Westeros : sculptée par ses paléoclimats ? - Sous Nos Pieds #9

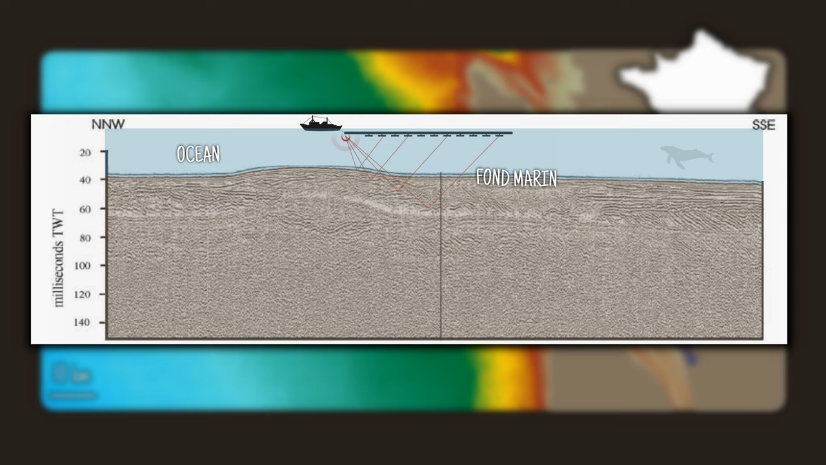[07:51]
où il faut envoyer des ondes vers le fond marin pour pouvoir analyser la structure des sédiments qui ont rempli l'ancien lit de la rivière.
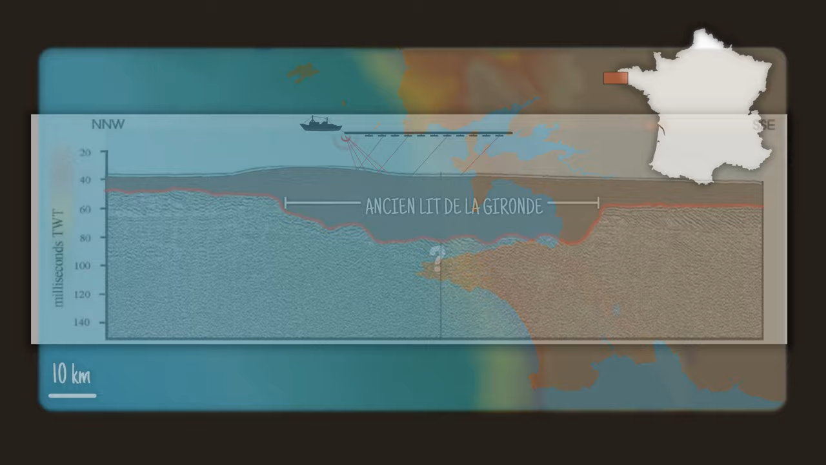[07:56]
On peut également voir le même phénomène au Finistère,
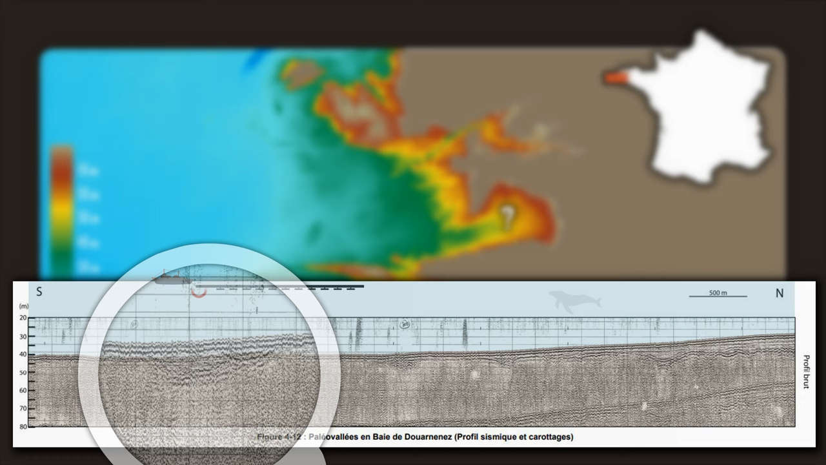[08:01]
là où les scientifiques ont pu révéler grâce à l'épaisseur des sédiments le réseau d'une ancienne rivière qui coulait au sud de Crozon.
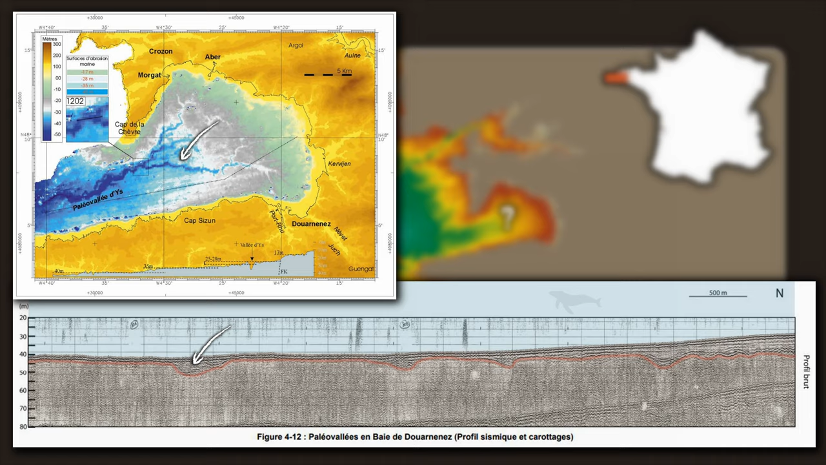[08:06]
Mais si toutes ces rivières devaient descendre bien plus bas, vous pouvez imaginer qu'elles ont dû creuser leur lit pour y arriver.